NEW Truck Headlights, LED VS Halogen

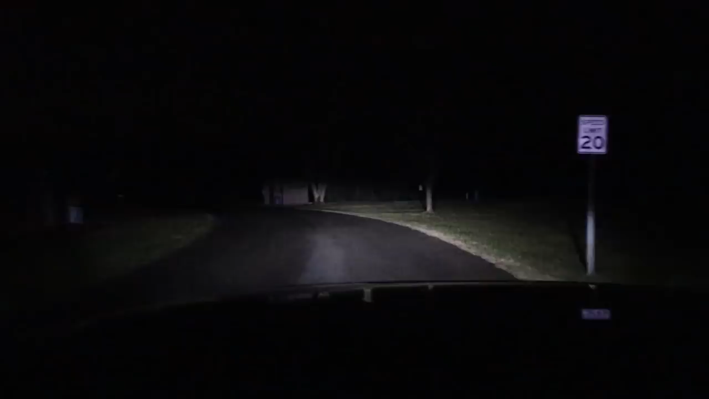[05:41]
man see all the way back there yeah these are pretty nice pretty nice you can tell it's pitch black back here that's why i came here now we'll go up here and turn around and come back through from the other direction but man these things shine